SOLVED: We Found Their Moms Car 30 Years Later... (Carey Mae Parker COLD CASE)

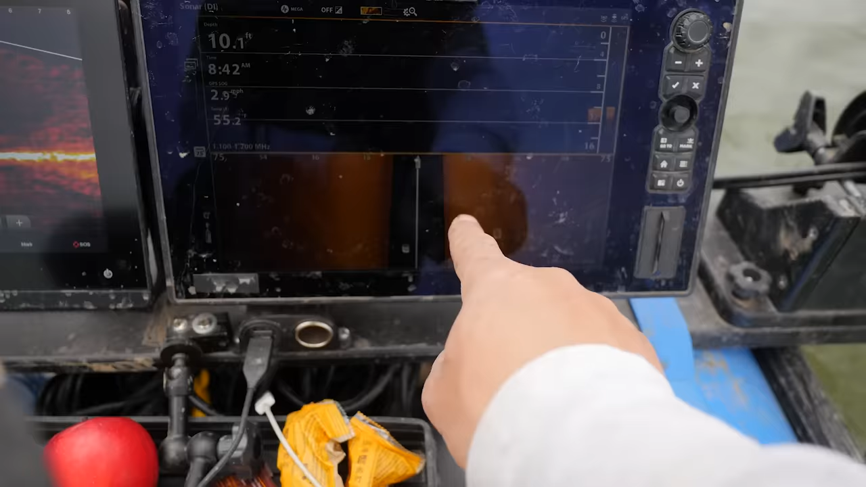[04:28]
On screen: depth 10.1 ft
We're casting 75 feet right, 75 feet left. Anything that you see black is water column.
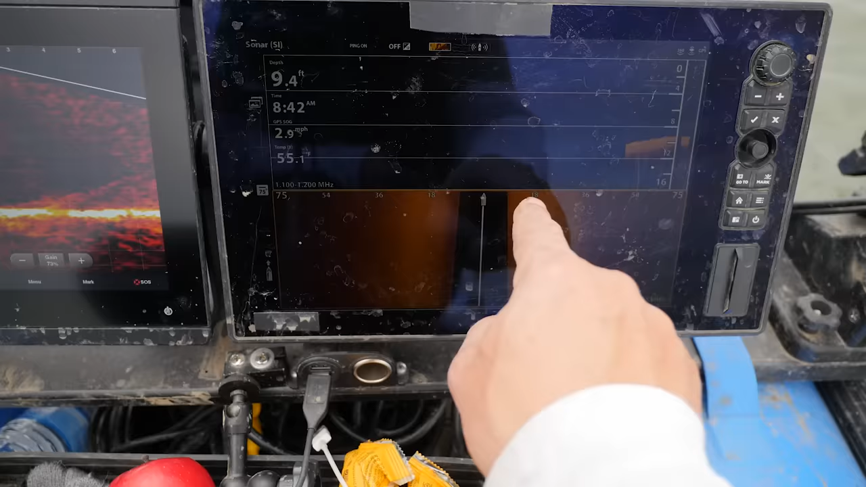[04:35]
On screen: depth 9.4 ft, speed 2.9 mph
So if you look at the 18, 36, 54, 75, those are kind of like grid lines for us.
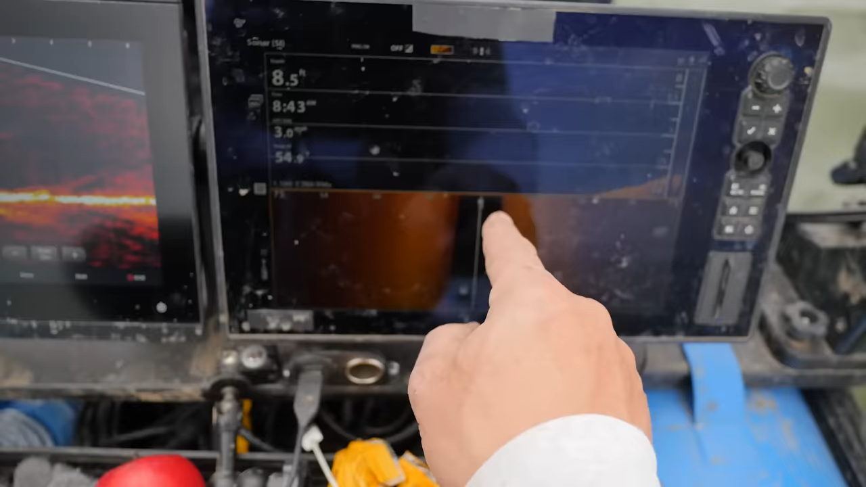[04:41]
And so from the boat to the bottom is 8 feet. So this is the down imaging.
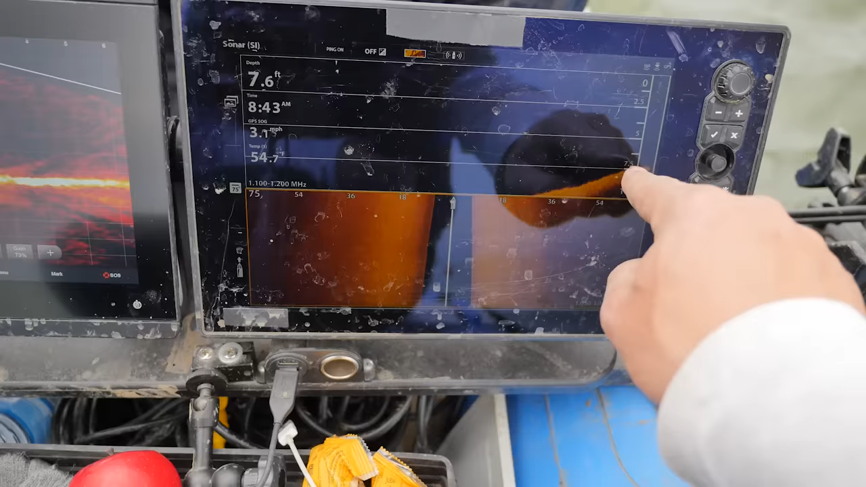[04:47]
On screen: depth 7.6 ft
So if you look at 7.5 feet, we're coming at 7.5 feet. So anything black is water column.
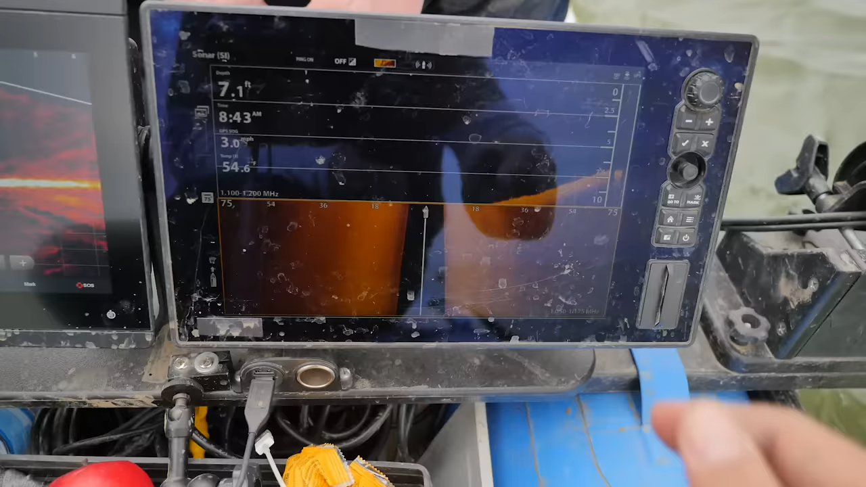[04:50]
On screen: depth 7.1 ft, speed 3.0 mph
This one over here is live scope.
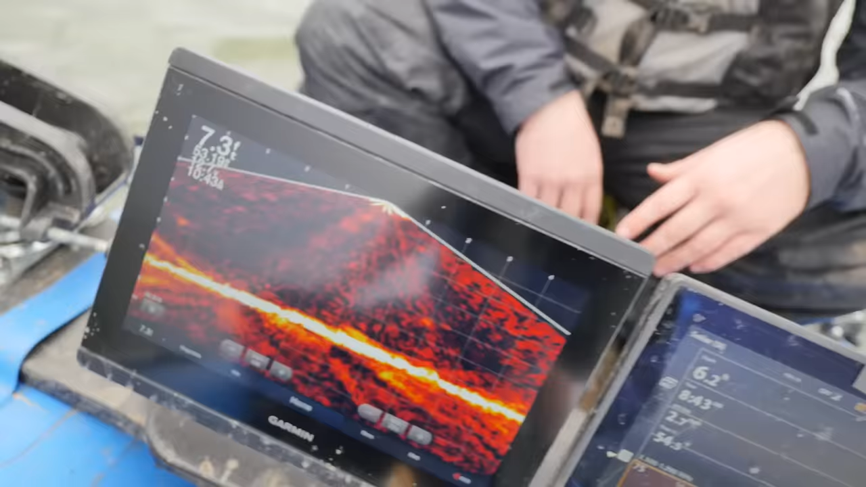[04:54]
So this one is actually happening in real time, whereas this one is a picture in time. So, real time, you can see fish swimming around.
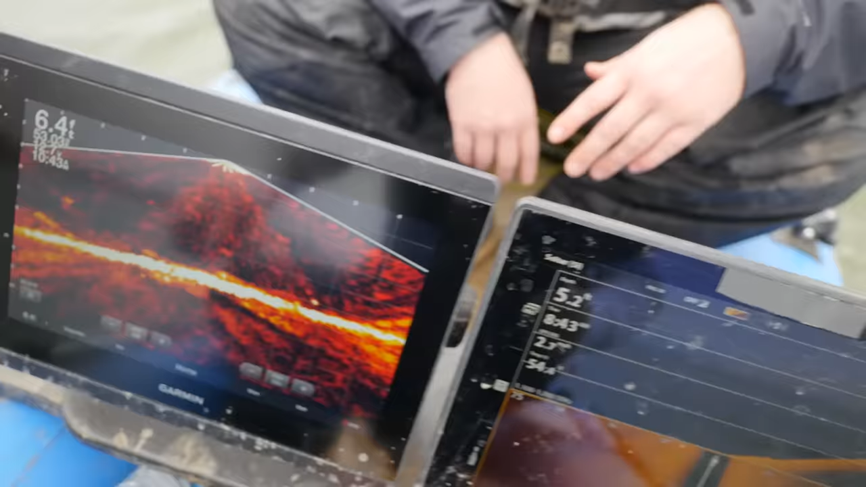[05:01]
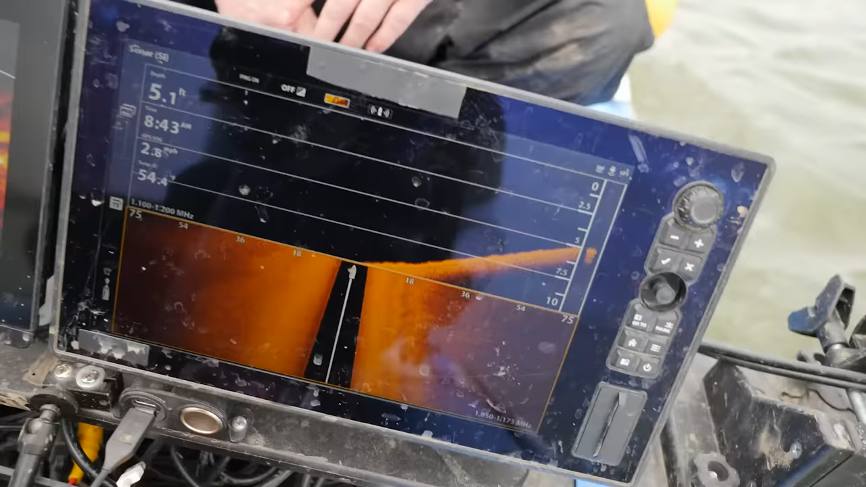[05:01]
On screen: depth 5.1 ft
This one over here, picture in time.
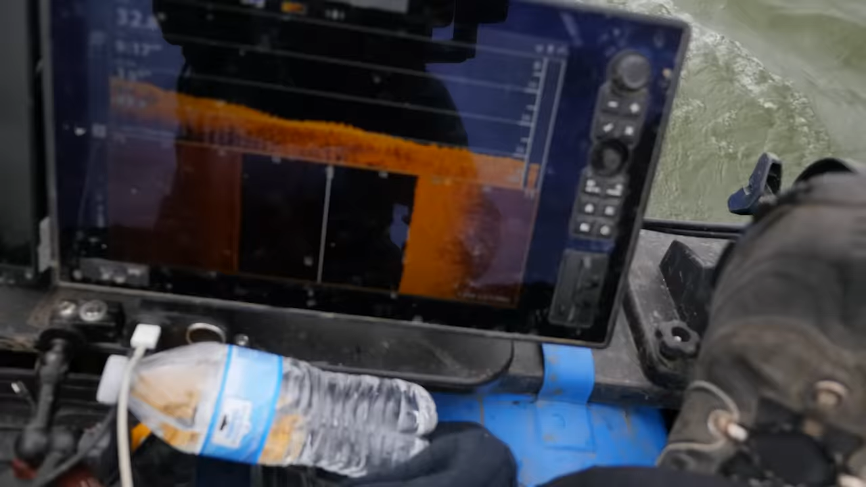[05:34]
Is that you can actually see that the side scan is still giving us a really good reading and feedback. So is the down imaging.
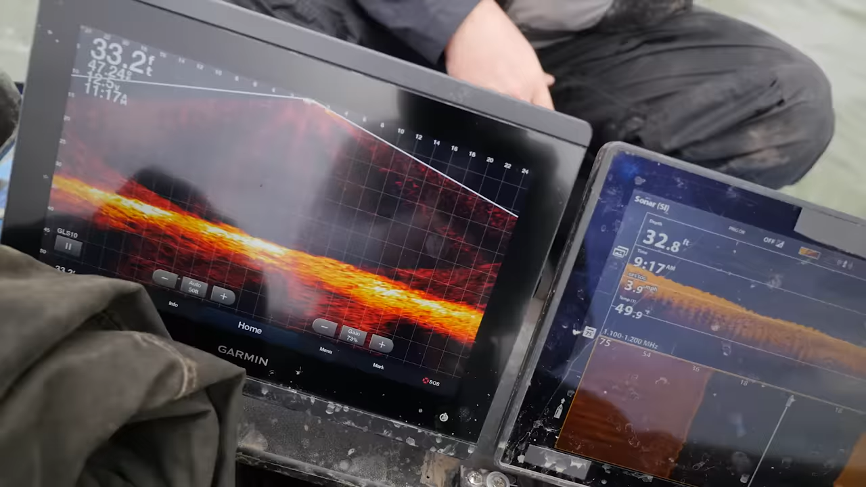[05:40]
We're currently casting 39 feet down, still casting 75 feet left and right. And the reason why we're still along the dam is because there's an upper road.
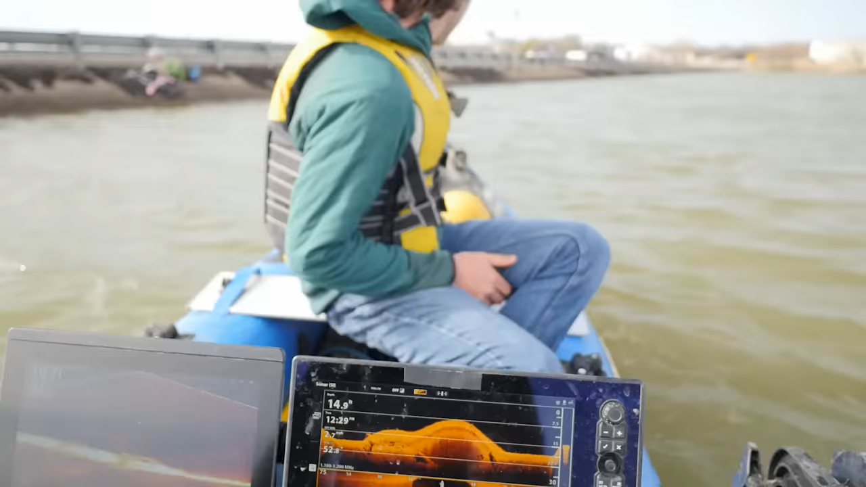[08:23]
And it looks fairly old. Like it could be 20 or 30 years old. See if those balloons are tied there. Do you think they're tied, or they just coincidentally fell there? Oh!